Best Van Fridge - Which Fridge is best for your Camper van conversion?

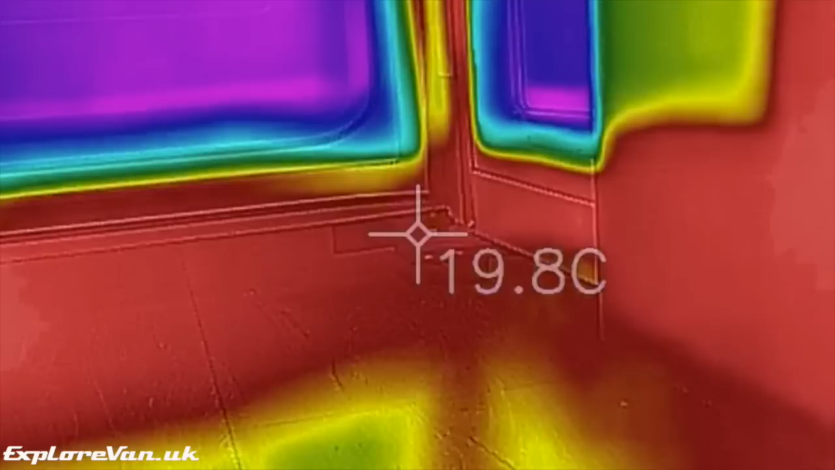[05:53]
On screen: spot 19.8°C
difference to its efficiency as you can see in this thermal imaging every time you open the door of a front entry fridge you lose cold air due to it leaking out the bottom
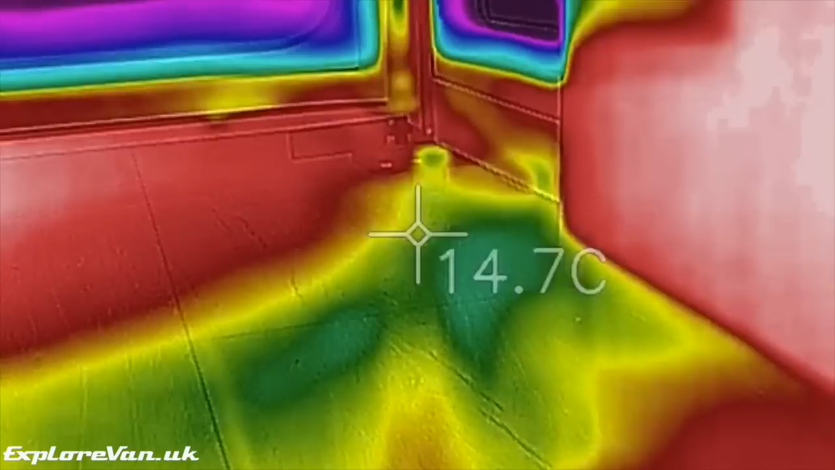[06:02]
On screen: spot 14.7°C
although a chest style fridge may be harder to fit into your build they are much better at retaining the cold when open